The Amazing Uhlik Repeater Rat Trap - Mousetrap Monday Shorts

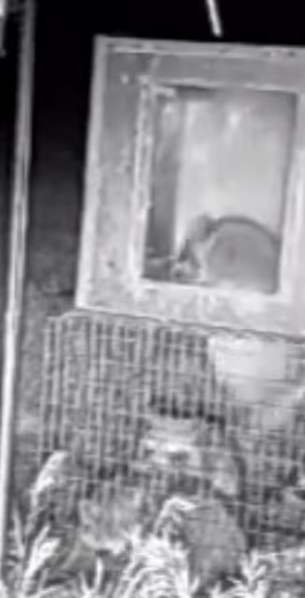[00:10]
A large version for catching raccoons, a medium version for catching cats and opossums, and a smaller version for catching rats. Let's see what our rat thinks of the Ulic Repeater trap.